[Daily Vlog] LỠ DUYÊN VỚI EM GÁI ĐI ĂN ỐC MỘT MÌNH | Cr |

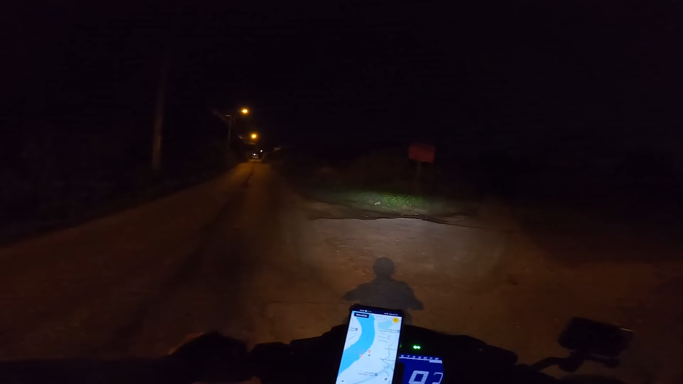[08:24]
chứ hả giờ mà kêu anh em nhìn cái đường nè, nhìn cái đường hai bên nó tối thui. Thì tôi thấy nhà đó nha, một cái đèn nè đó, còn cái đường này thì bây giờ anh em kêu giờ chạy vô sao thì tình luôn á. Nãy mà nó kêu bạn này mà bạn kêu tôi chạy vô chắc tôi quéo cò luôn á anh em, sao mà dám chạy được đúng không. Cái đường vậy á mà cũng có người nó để cái bảng hồi trước là cho thuê trọ kìa, thì tiếc là ở trong đó có trọ đó mà sao dám vô đúng không. Rồi tôi chở ổng trên đường, ổng kiểu là chấn an tôi đó anh em, làm tôi càng sợ hơn nữa.
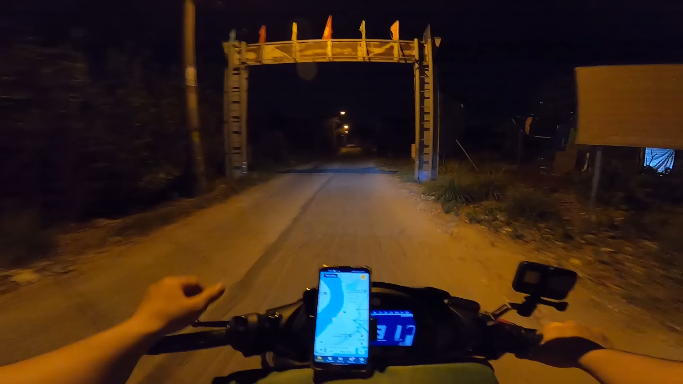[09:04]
Rồi nãy mà kêu chở vô cái đường đó nữa chắc tôi thôi anh ơi, anh xuống đi bộ giùm em, tại vì ổng đặt trên đây là 1000 mấy sẹt nữa, sẹt 3 mấy rồi sẹt 10 mấy nữa anh em. Rồi kêu tôi chạy vô trong đó, trời ơi thôi con xin người.